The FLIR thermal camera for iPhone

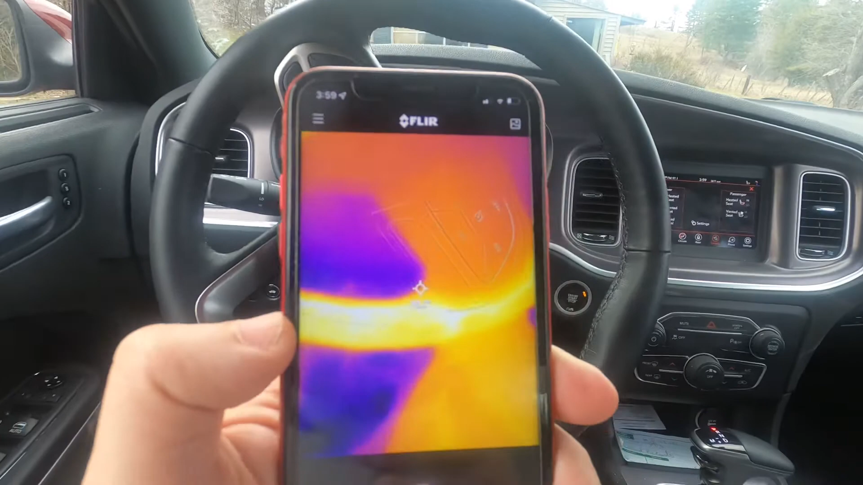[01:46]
but uh no this device works really really
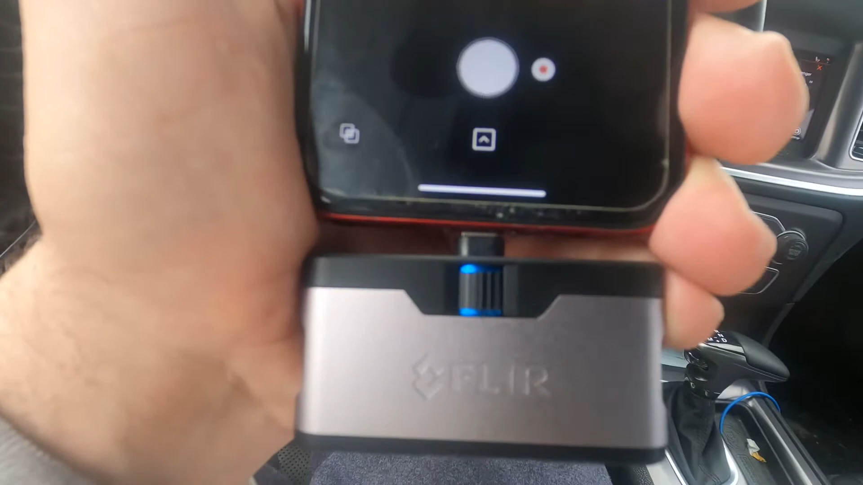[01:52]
neat uh it is the FLIR I think it's the FLIR 1 they have a
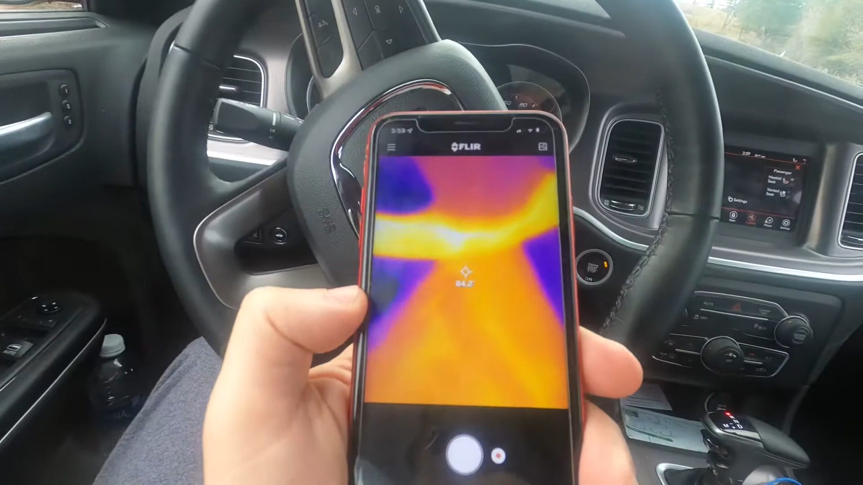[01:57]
FLIR 2 out as well um I think the imagery
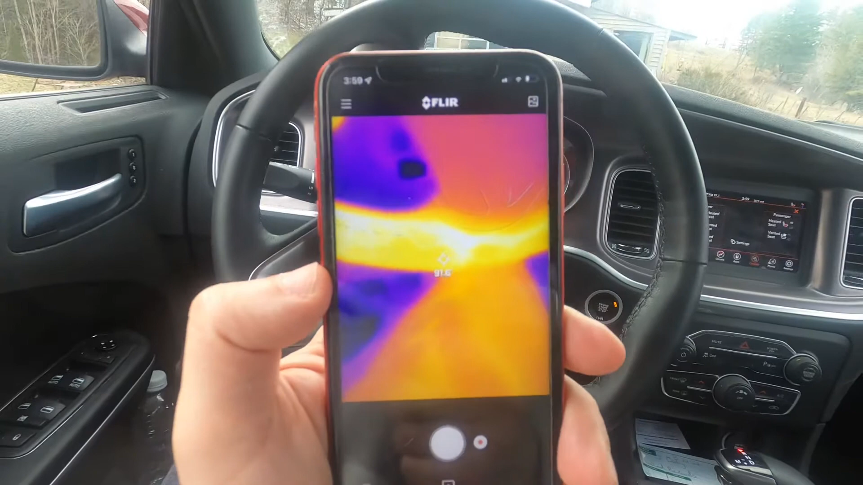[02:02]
on that might be a little bit better uh but as far as
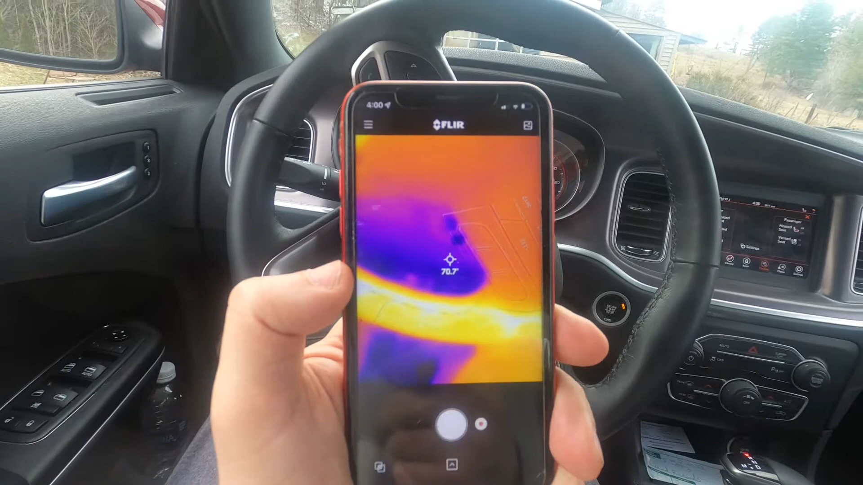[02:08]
this device works it works awesome as you can see
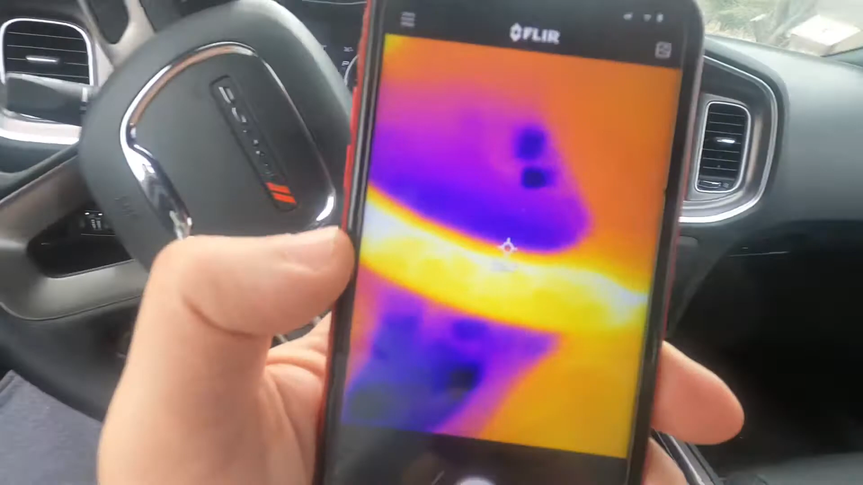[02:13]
we'll point it down at the passenger floor
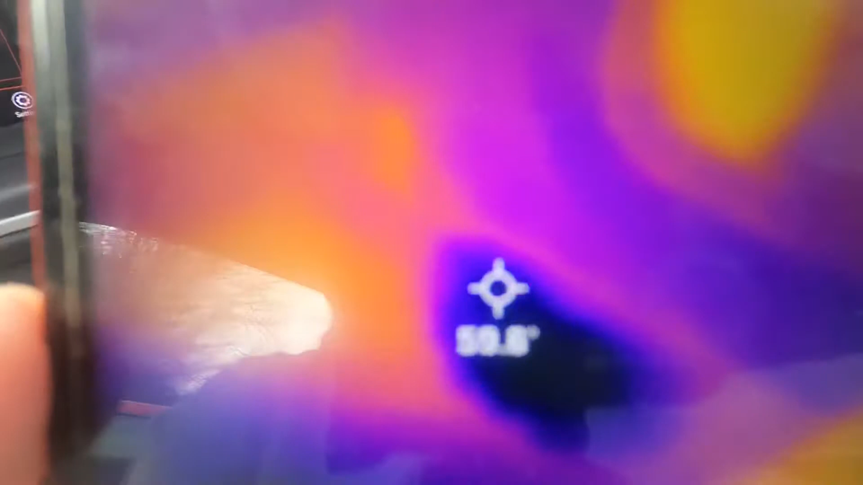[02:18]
and you can see the temperature now we'll watch as we get closer
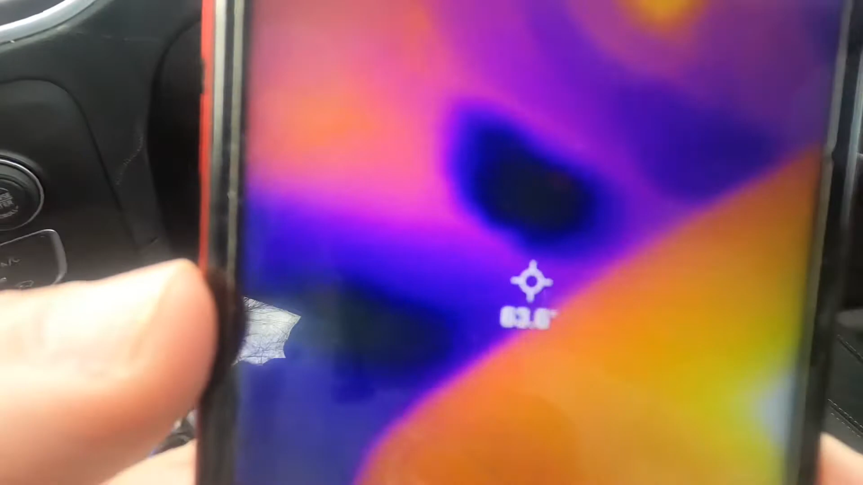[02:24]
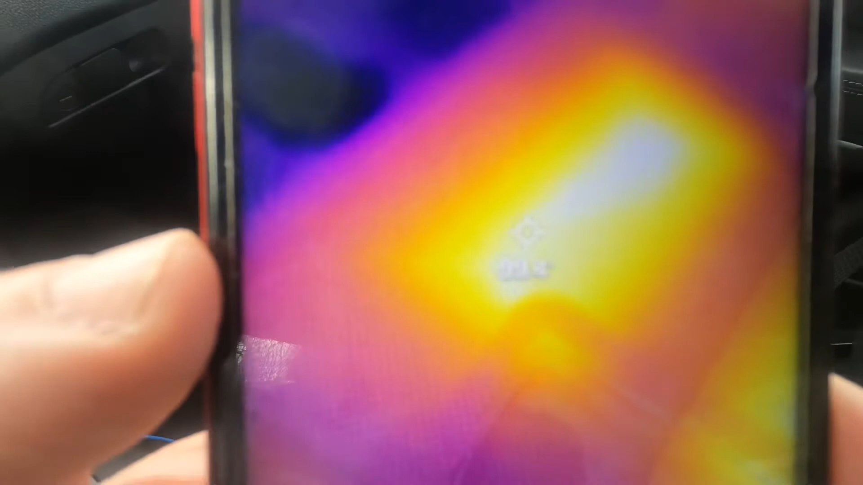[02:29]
that the temperature will change
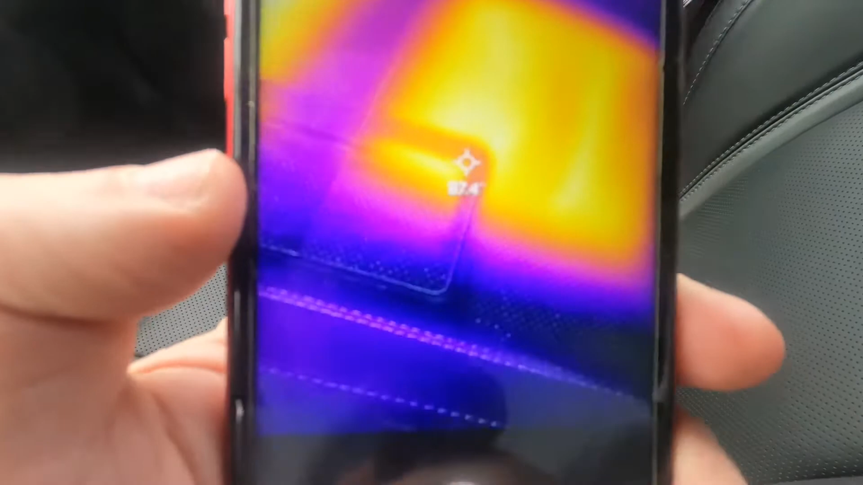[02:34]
as you can see and on the outer edge here 74 as we get closer
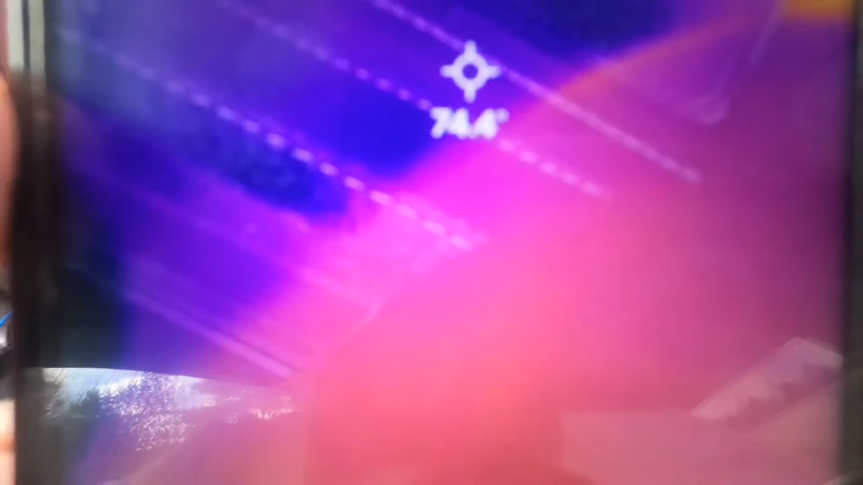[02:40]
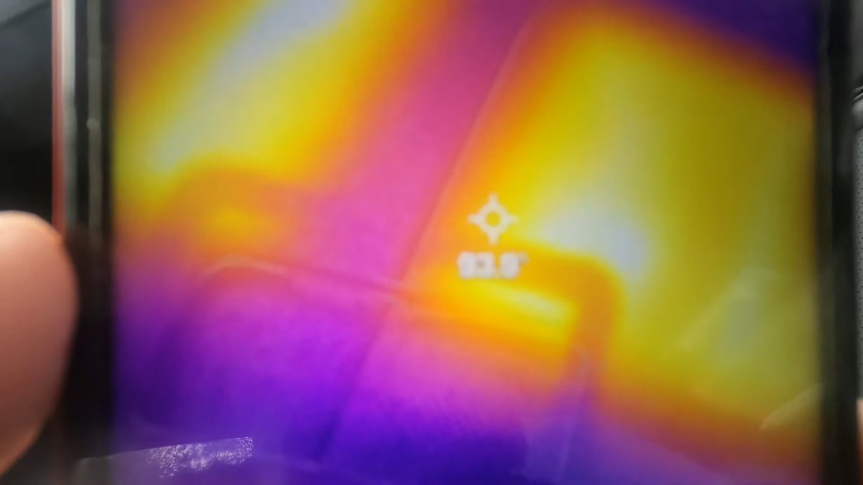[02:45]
you can see it gets warmer
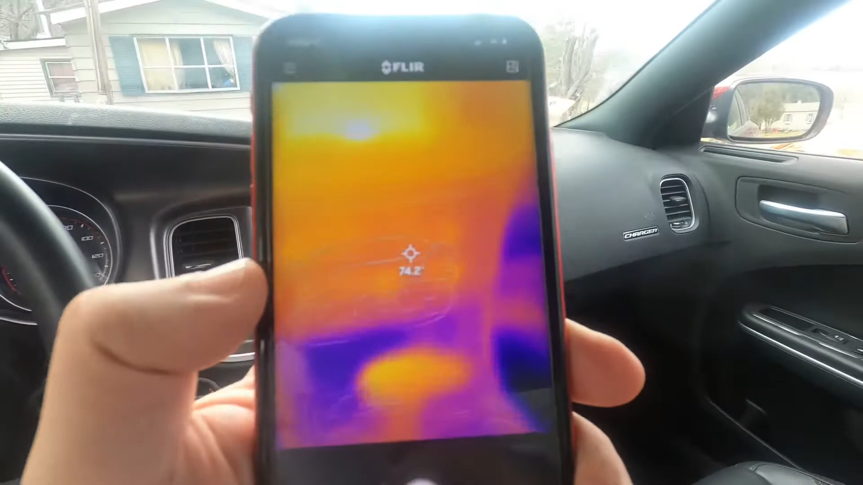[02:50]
and that also works for um the device like your stereo I'm at the stereo point you know obviously it's not as warm but it's at like 85 86 um
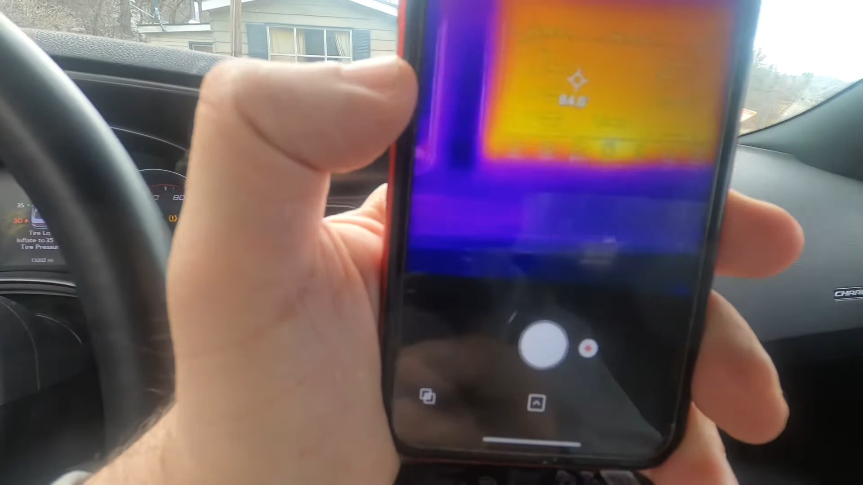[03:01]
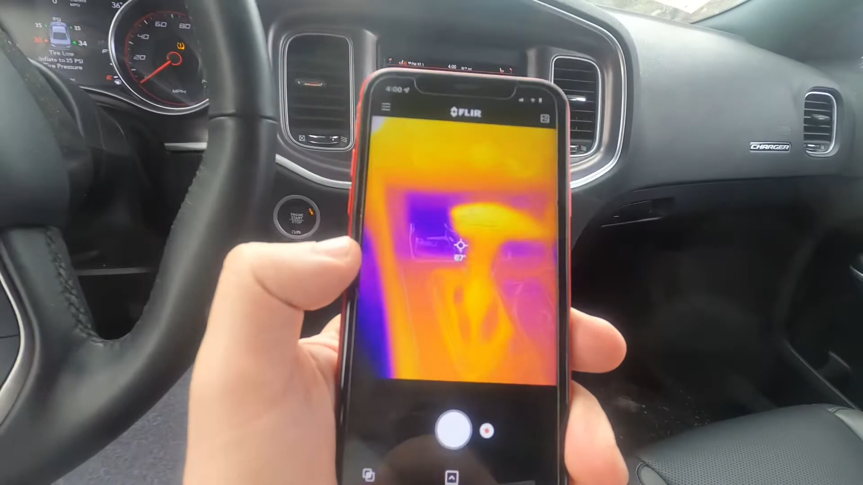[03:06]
but you can see how this works
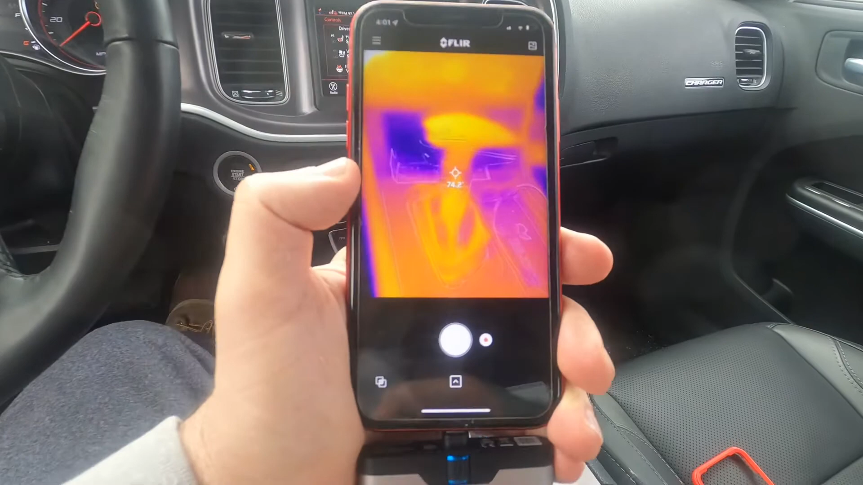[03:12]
and I kind of enjoy it I kind of like it also